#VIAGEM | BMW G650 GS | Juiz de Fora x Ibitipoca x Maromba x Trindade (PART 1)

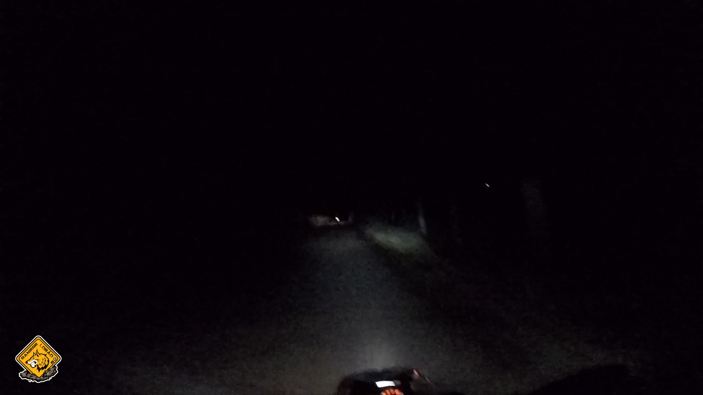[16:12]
Saímos tarde de Bitpoca e fomos seguindo para Visconde de Mauá, Maromba. O horário de saída acabou sendo um complicador, porque pegamos a noite na subida da serra. Chegamos no camping eram 3 graus. Andando de moto, imagina a sensação maravilhosa que não era. Além disso, o aquecedor de mão da GS queimava minha mão por dentro e o frio congelava minha mão por fora.